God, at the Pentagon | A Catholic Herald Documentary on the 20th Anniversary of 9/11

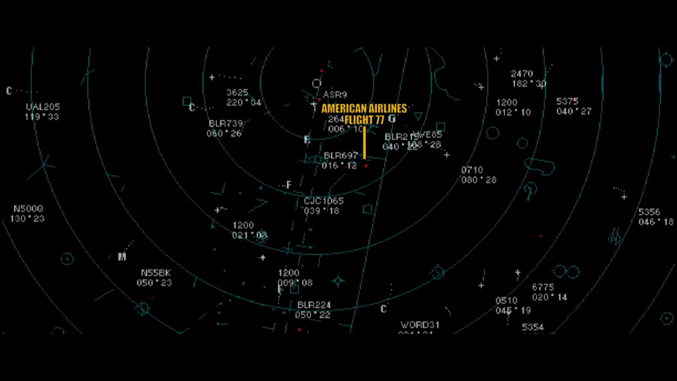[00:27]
American 77 American Indy. We don't know where it is though. It's headed towards Washington.